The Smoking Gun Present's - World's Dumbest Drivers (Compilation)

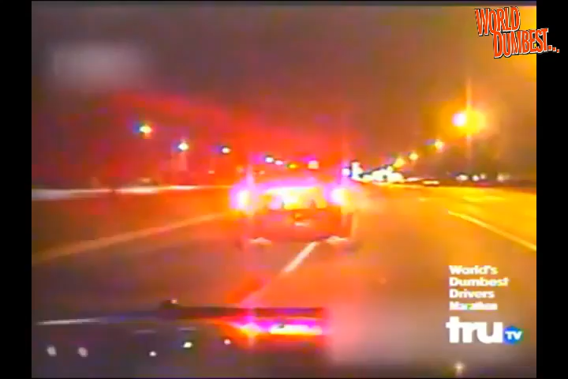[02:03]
I'm pulling him over right now. Put up the car. Get on the ground. Get on the ground.
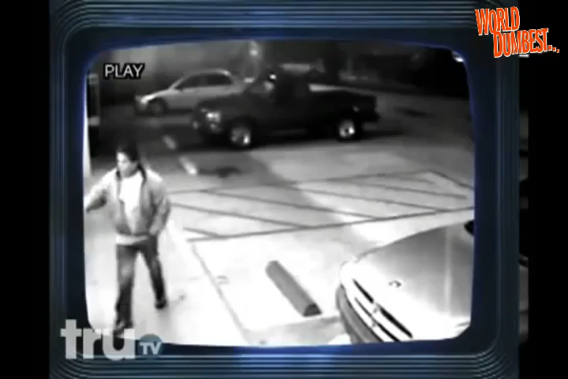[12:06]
A quick review of the surveillance tape reveals the truck came to rest against the wall of a nearby garage.
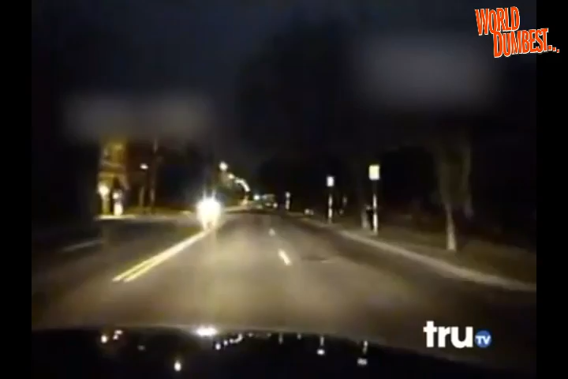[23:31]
They search the area and come up with nothing. Until... we got some debris in the street. Turns out the suspect has stolen a truck filled with donuts.
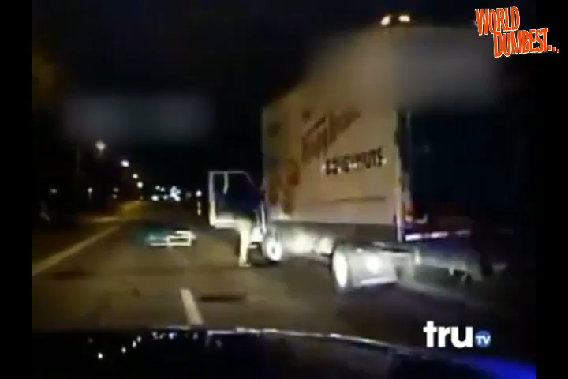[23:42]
Got a car! Three up to I'm out with it. The Krispy Kreme's taken off. Westbound on University. We need backup. Your best getaway car from the police is probably not a Krispy Kreme truck. You know how the police are when it comes to donuts. It's a Krispy Kreme. This is like chum to a bunch of hungry sharks.
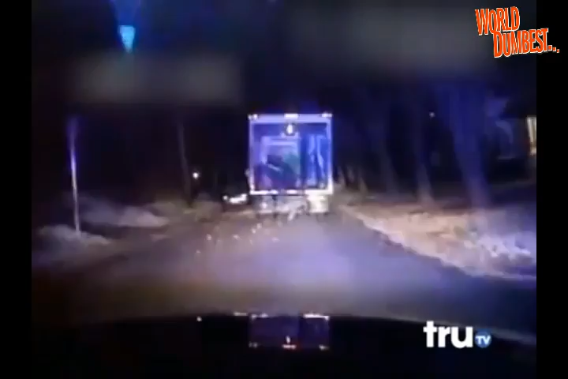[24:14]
Not stopping. The back of the truck is open. There was like a pallet of bear claws that went past those cops, and they kept going. That is dedication, people.
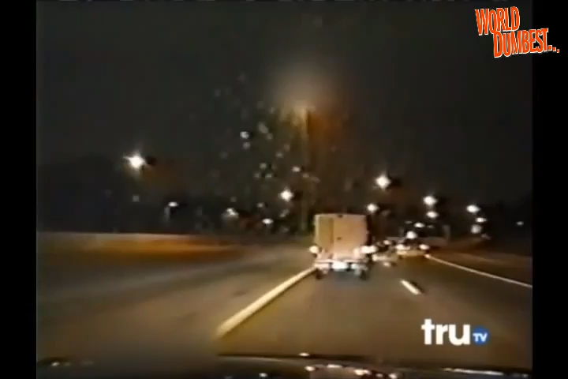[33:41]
A man in Michigan has just robbed a meatpacking plant and is fleeing in the company vehicle. A meat truck? You know, you could pull up in something maybe a little quicker. You have got to be a real jackass to try to run from the cops in a meat truck.